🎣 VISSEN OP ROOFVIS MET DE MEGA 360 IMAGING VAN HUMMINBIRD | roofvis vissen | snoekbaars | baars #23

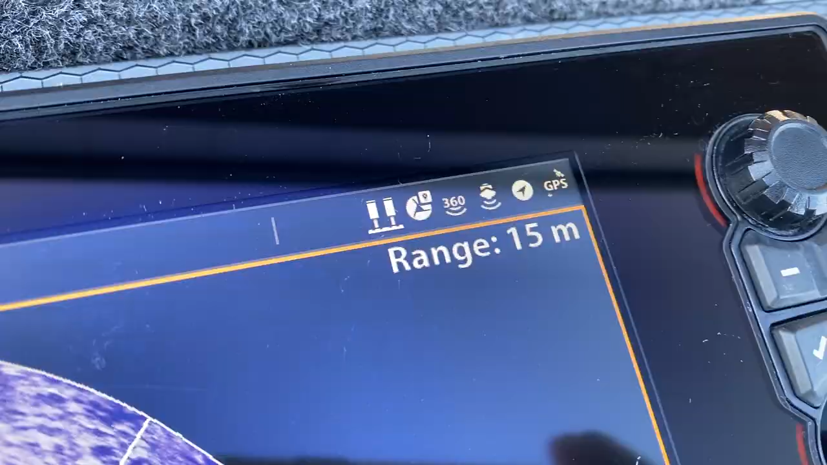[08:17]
Nou, wat ga je nu zien? De talons zijn uit.
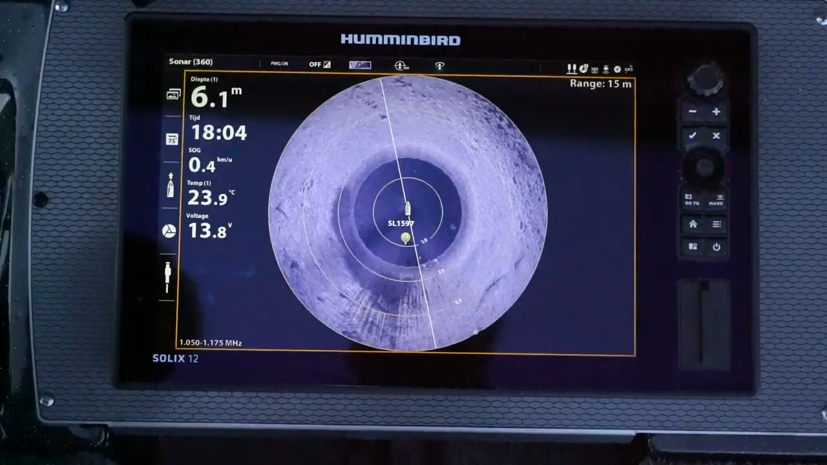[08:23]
On screen: depth 6.1 m, water 23.9°C, speed 0.4 km/h
Dat kan je nu ook zien op de scherm.
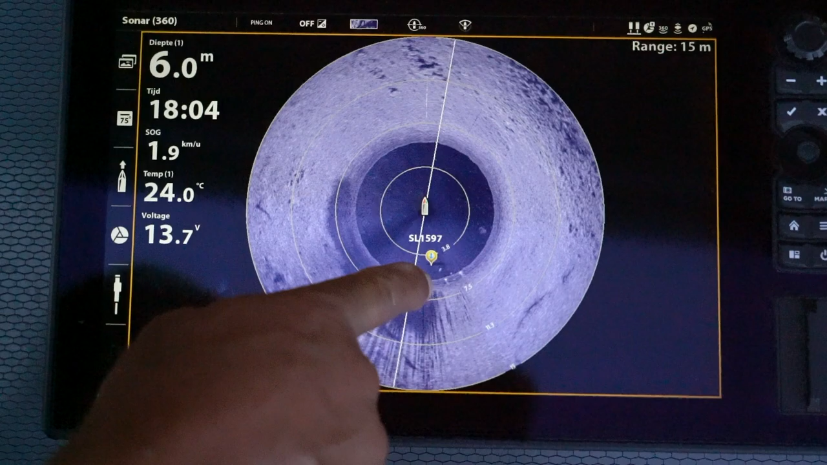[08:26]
On screen: depth 6.0 m, water 24.0°C, speed 1.9 km/h
He, die twee puntjes, dat zijn mijn talon. Je ziet ook heel goed daarachter lopen de schaduw van de talon.
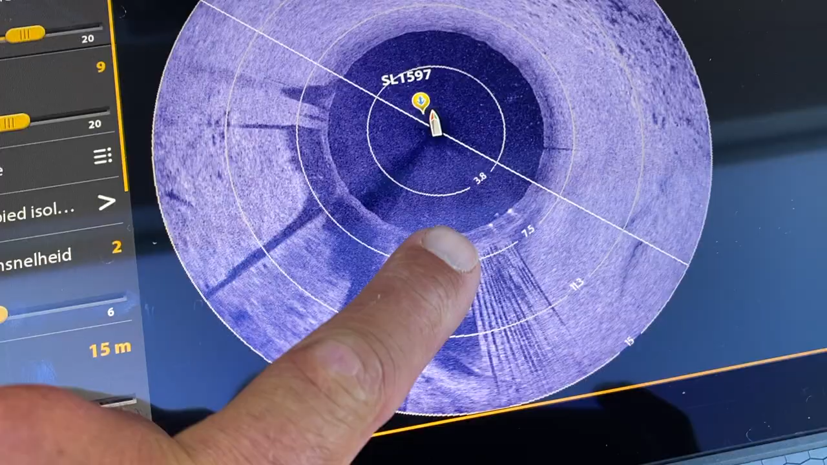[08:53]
Denk je dat het bootjesicoon de positie van je boot is en je werkt dan aan,
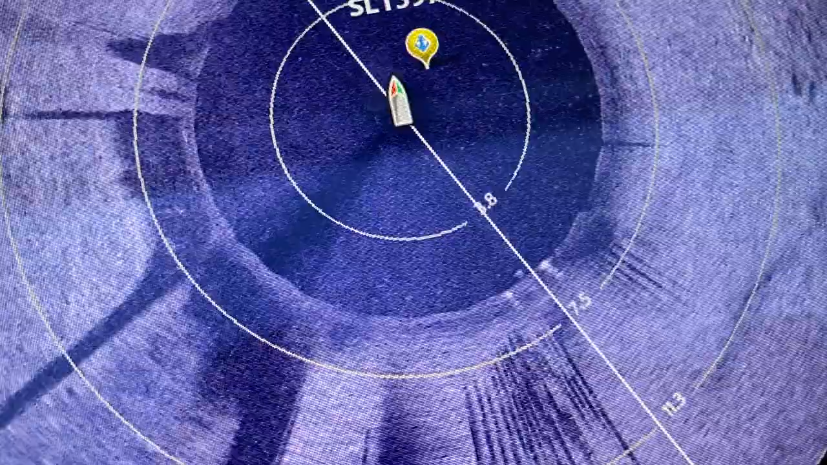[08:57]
dan kan je dus naast de vis gooien. Nou, ik heb bewust even de 360 scheef neergezet.
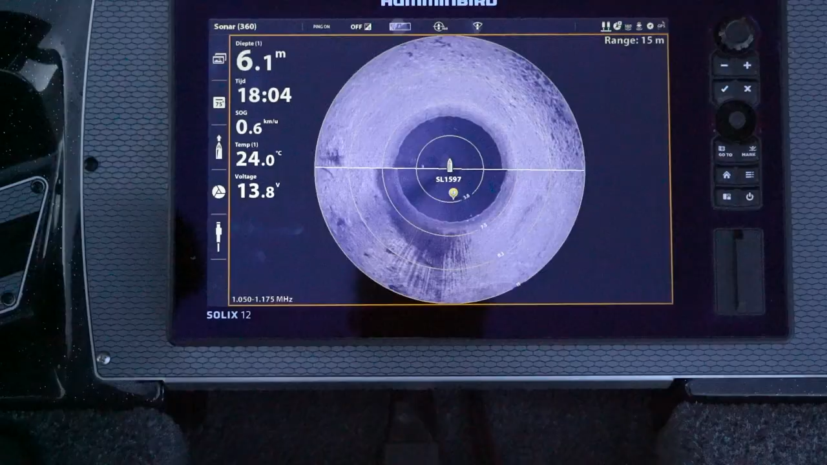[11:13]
On screen: depth 6.1 m, water 24.0°C, speed 0.6 km/h
Met de 360 heb je datzelfde beeld, die helderheid die je met de side imaging ook hebt, heb je dan ook nog voor je, maar ook nog achter je.
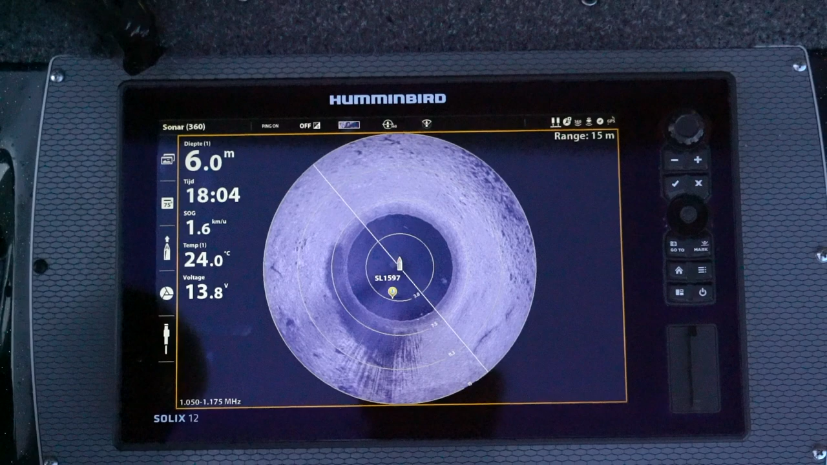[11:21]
On screen: depth 6.0 m, water 24.0°C, speed 1.6 km/h
Dus je kan 360 graden in het rond kijken. Nou, het voordeel ervan is, je kan de bierbedden zoeken, je kan de rietkragen uitkijken, zeg maar.
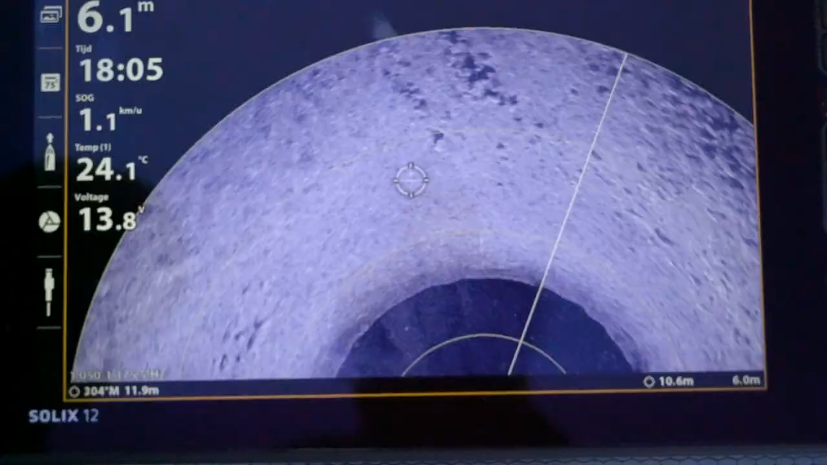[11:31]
On screen: water 24.1°C, speed 1.1 km/h
En eigenlijk kom je heel stelt in de zone van de vis, zonder dat de vis jou ziet.